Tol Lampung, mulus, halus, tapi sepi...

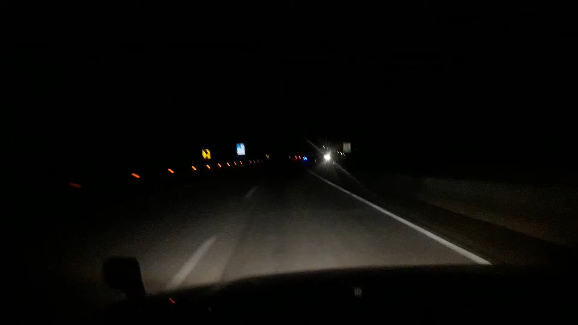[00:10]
menuju kota Bandar Lampung jalanan sepi karena memang bukan hari libur ya di hari-hari kerja malam hari ke banyak yang nyebrang kecuali truk nah sebaliknya yang siang hari baru kelihatan nih jalannya kosong terus tikungannya juga lumayan tajam